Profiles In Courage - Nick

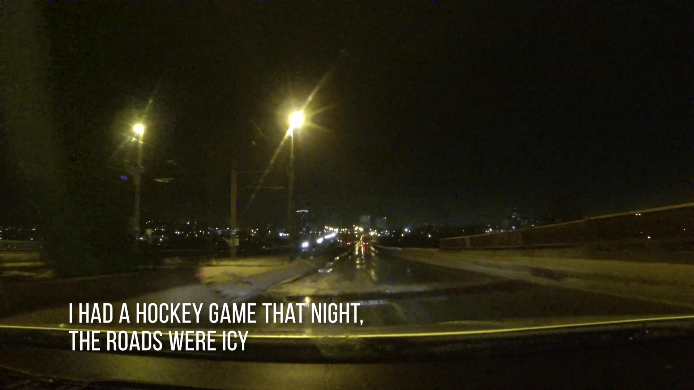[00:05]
The roads were icy. I slid off the side of the road.